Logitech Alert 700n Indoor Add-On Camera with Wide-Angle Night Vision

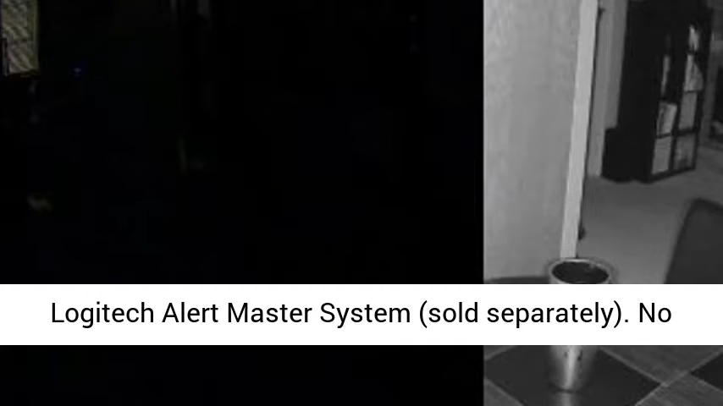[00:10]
No new wires or networking hassles, Master System uses your electrical wiring and outlets to connect the camera to your computer.